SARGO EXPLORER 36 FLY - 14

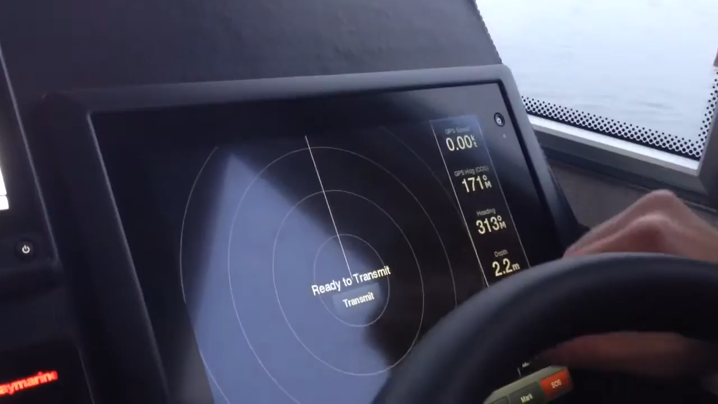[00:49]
Давайте начнем с радаром. Он сейчас нагреется.
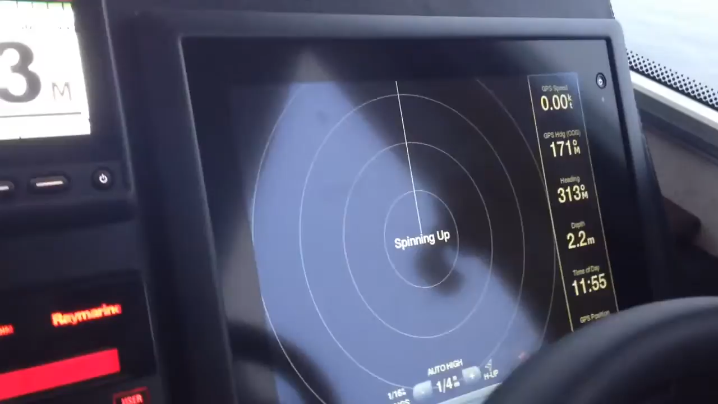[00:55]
Магнетроном нужно разогреться. Все, радар пошел в работу. А что он отбивает?
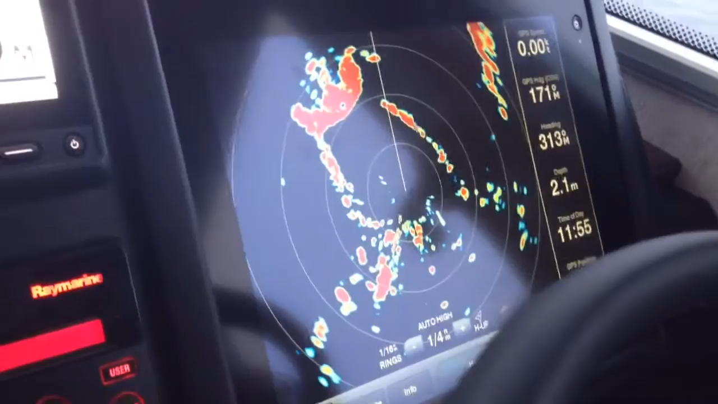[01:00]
Берега? Конечно. Мы в центральной точке находимся?
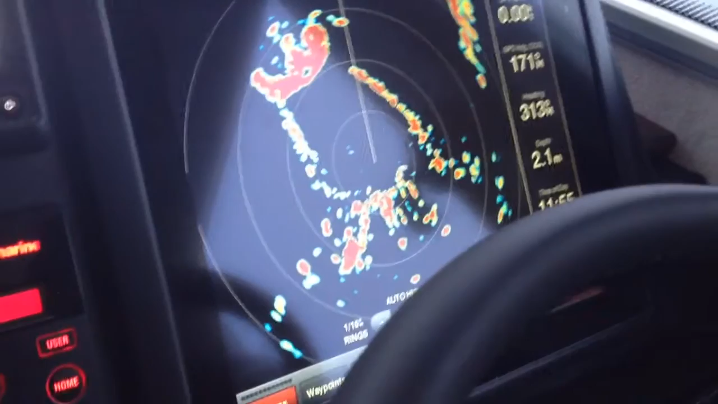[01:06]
Мы находимся в центральной точке. У нас сейчас одна вот эта вот шкала.
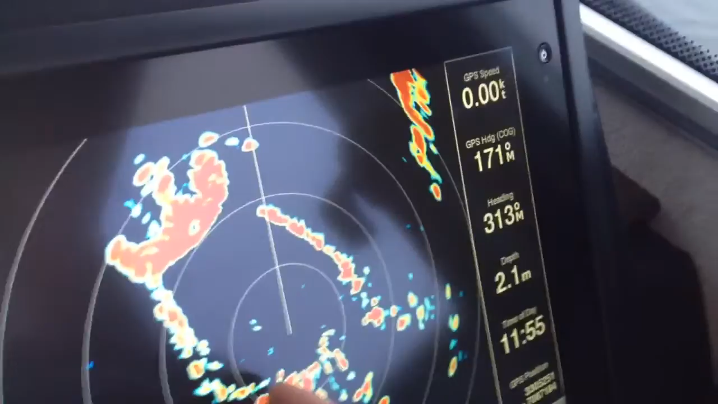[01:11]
Это одна четвертая морской мили. 50 метров.